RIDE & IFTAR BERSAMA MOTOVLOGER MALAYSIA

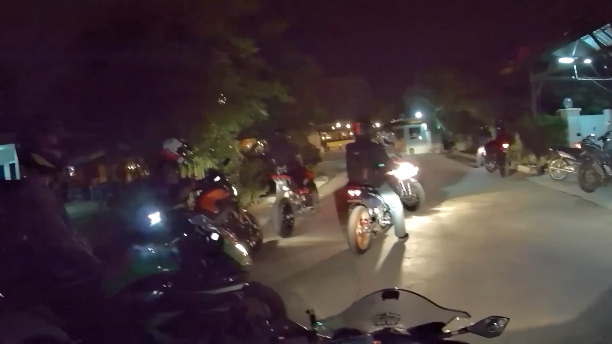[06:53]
Semua menayangkan kehebatan exhaust masing-masing ah. Kecuali exhaust stop. Yang main-main.
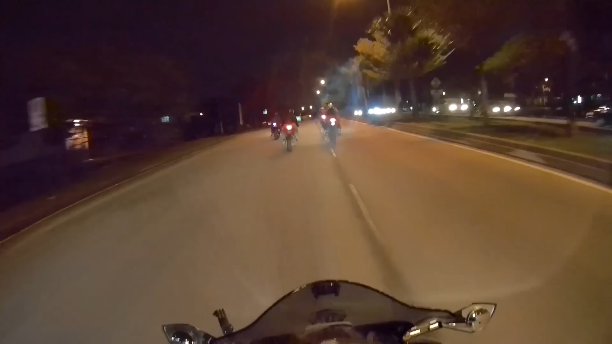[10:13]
Sudah sepul. Oh, lampu kelip-kelip tu. Macam SMK tu. Gila.